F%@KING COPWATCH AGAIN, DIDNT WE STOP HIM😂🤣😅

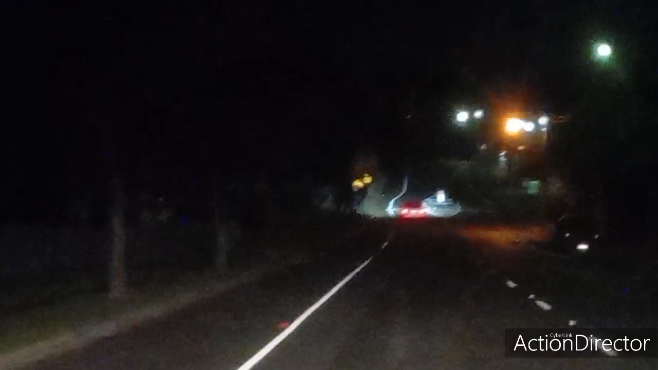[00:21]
I think these are speed loops. Yeah, make sure you brake it slow down for them. Someone all don't like it. Someone on the road and only got it.